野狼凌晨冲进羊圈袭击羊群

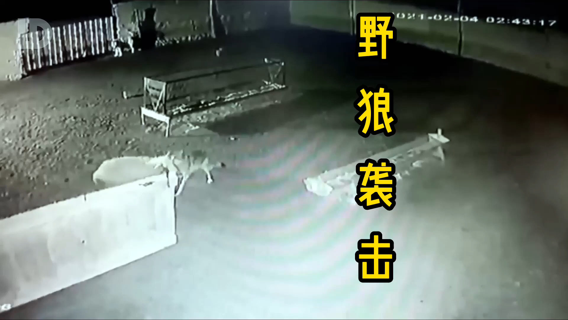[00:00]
完全不可置信一只野狼跑进羊圈当着牧羊犬的面直接把一头羊裂杀了这是发生在国外监控记录下的真实一幕在凌晨两点半左右羊圈里的羊群正安静地感受夜晚的气息丝毫没有察觉危险即将来临本以为依旧可以平静过完这漫长的夜晚殊不知今晚将是一个